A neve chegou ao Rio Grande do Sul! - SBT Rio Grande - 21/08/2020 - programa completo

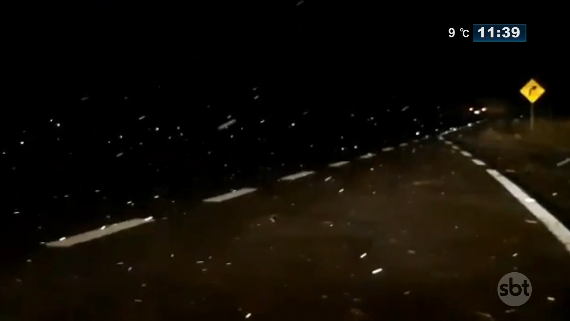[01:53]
A temperatura agora é de 9 graus, nevou em diversos municípios aqui do estado, pelo menos 9 cidades, como dissemos, teve neve. Em alguns até acumulou, né? Alguns até, em alguns municípios até a neve chegou a acumular. Olha só que bonito a noite, esse contraste, né? Da neve caindo. Nevou bastante. Está aí, Alcias, me ajudem. São José dos Ausentes, nevou bastante, né? Nevou também em São Francisco de Paula, lá nos campos de cima da serra. Riozinho, que é um lugar não muito comum no Vale do Paranhana, né?